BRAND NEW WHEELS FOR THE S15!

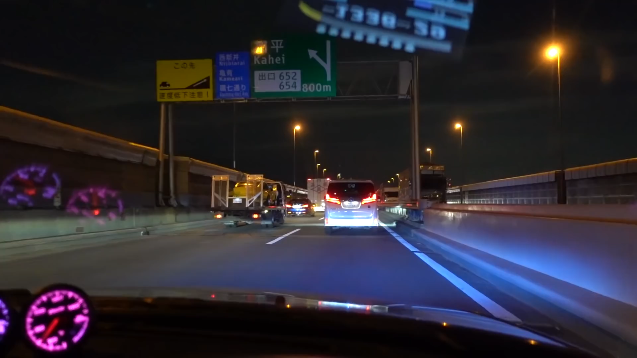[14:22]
So we're stuck in a little bit of peak hour traffic right now, so we're not moving too fast, but check out this really cool
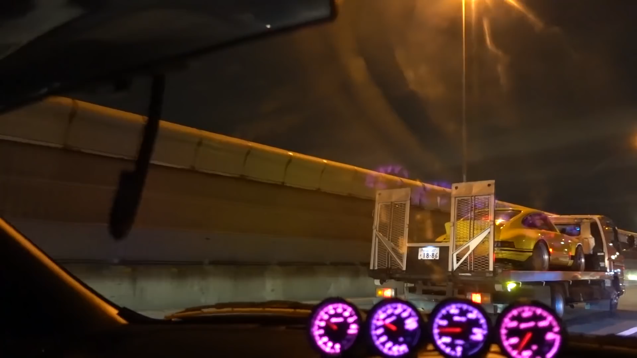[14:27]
Classic 911 on the back of this tow truck
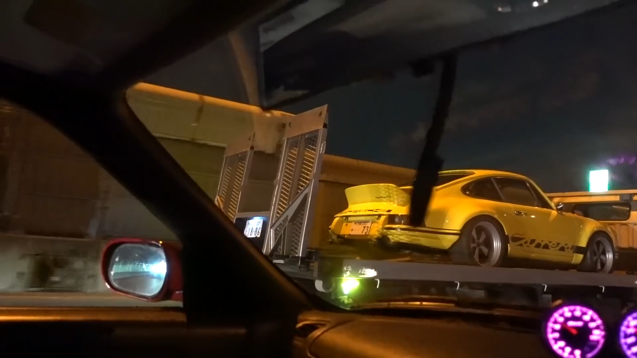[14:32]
Very nice I'm always i've always kind of been a bit of a fan of the old 911s especially since I started seeing a lot of rwbs over here in tokyo But uh, that thing is damn nice It's kind of nice to uh drive past something like that when you're stuck in traffic like this
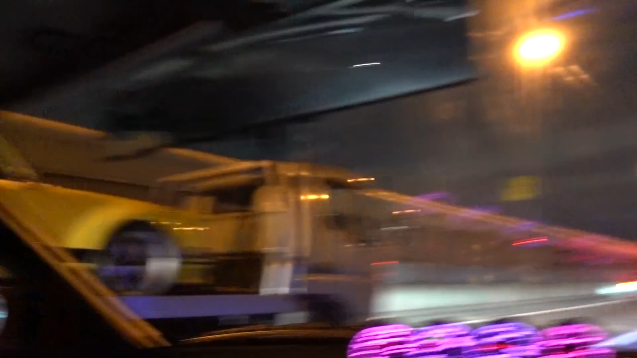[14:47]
Well, this explains the bad traffic.
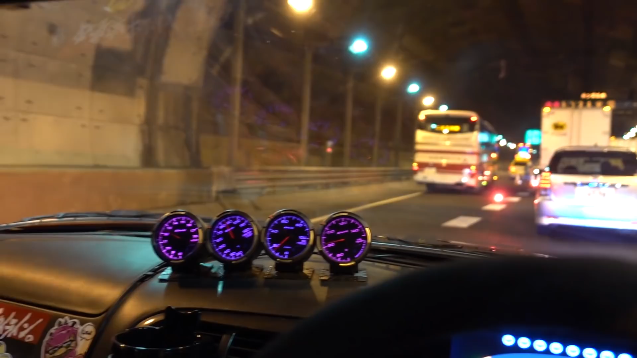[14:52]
There was a broken down bus and another three cars behind this that i've already passed that have all broken down um So yeah,
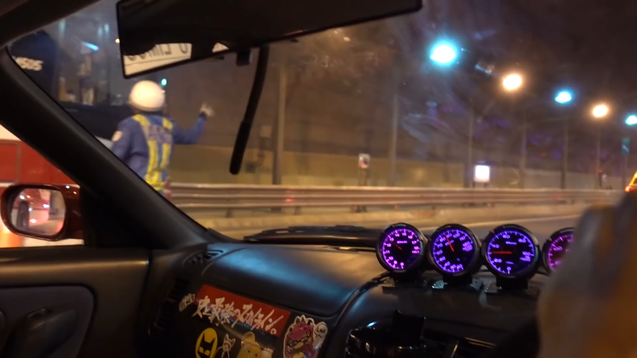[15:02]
hasn't been the best drive home and i'm a bit worried now because it looks like i'm going to miss uh Uh, what what what is what what is going on here?